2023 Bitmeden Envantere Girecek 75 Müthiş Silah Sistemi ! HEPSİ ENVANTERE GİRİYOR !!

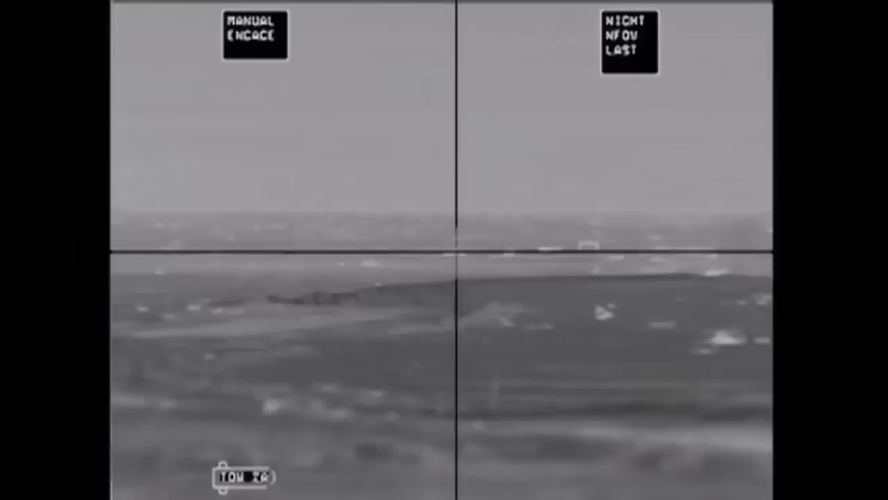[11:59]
ROKETSAN tarafından üretilen tandem savaş başlığıyla zırhlı hedefleri imha eden Karaok füzesi,